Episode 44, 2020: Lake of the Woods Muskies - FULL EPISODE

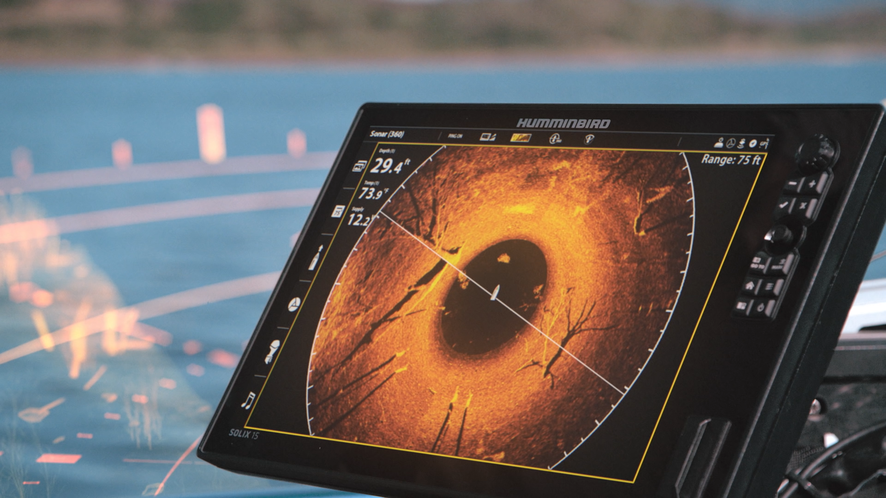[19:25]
On screen: depth 29.4 ft
Every sweep of our newest technology offers 125 feet
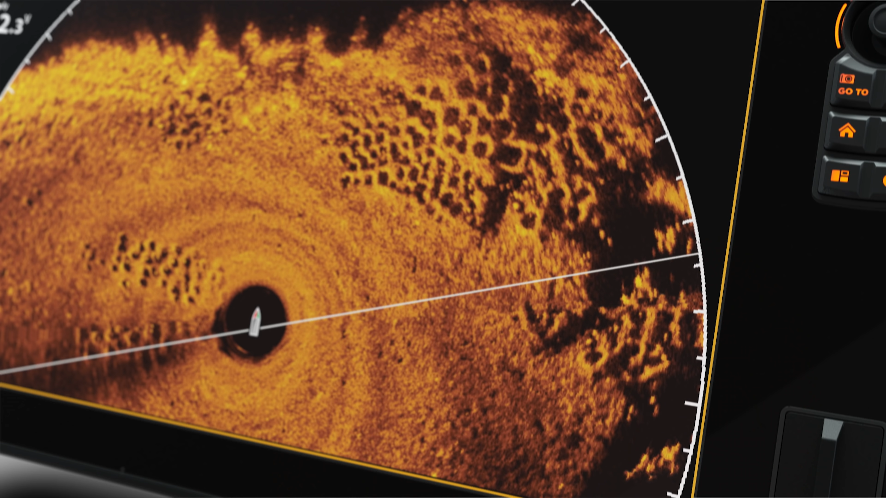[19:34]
so you can see fish and every detail in every direction.
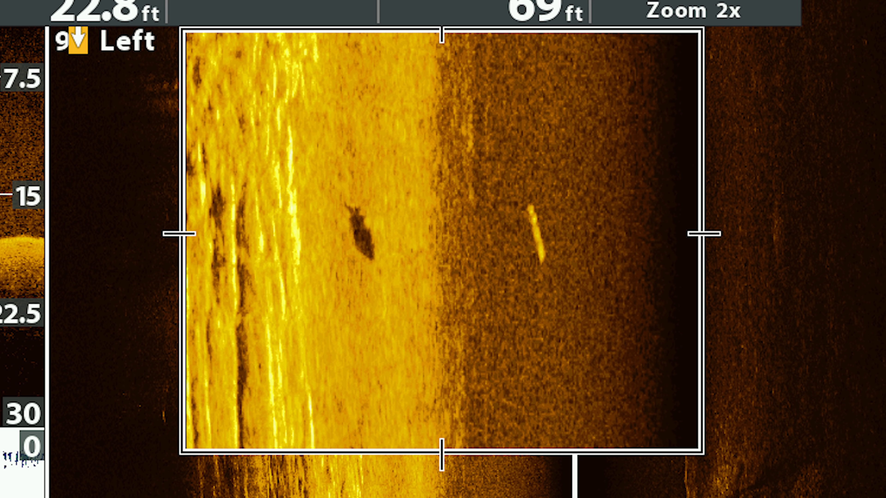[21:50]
And that is a beautiful northern pike. And, you know, we talked about it earlier in the program. Before we got here, Christian and Pete caught a bunch of these big ones.